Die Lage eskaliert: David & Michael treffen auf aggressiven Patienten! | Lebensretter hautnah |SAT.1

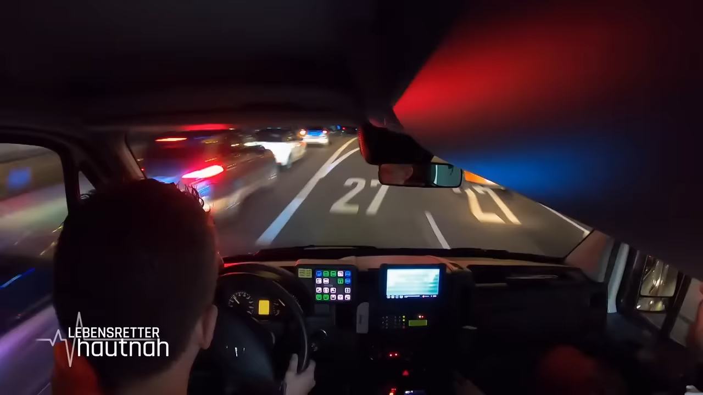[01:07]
Das heißt Martinshorn und blaues Blinklicht. Und verschafft uns dann die Möglichkeit schnell zu fahren.
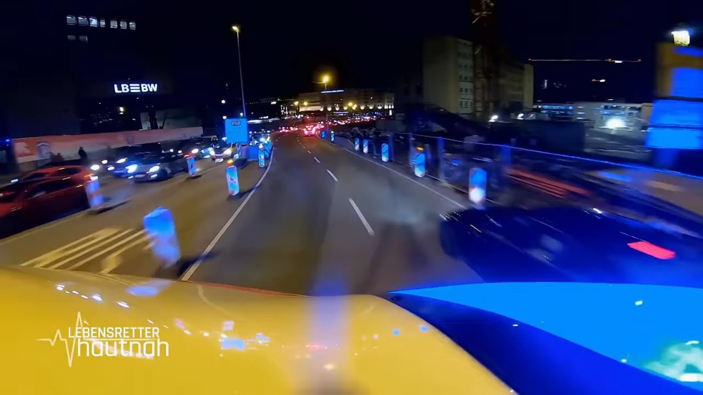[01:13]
Und die anderen Verkehrsteilnehmer müssen uns Platz verschaffen. Noch wissen die Rettungskräfte nicht, wie schlimm der Sturz ist.